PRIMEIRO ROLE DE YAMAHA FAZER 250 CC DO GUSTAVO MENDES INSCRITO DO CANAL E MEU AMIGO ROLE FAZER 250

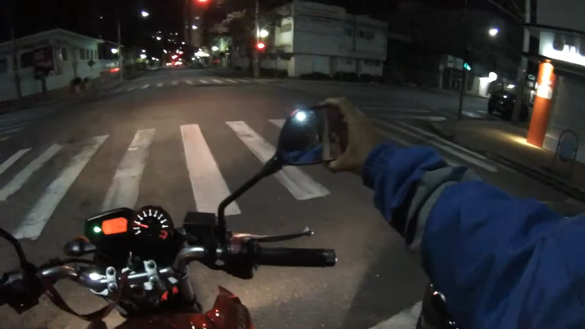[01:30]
Vamos dar um esticadinha, né? Salve pra você, Gustavo. Obrigado aí pelo rolê. Vamos sentir a moto. Caralho, a embreagem é dura, hein? Gostei da embreagem, não. Minha CB300, a embreagem era mais tranquila. Mas anda, hein?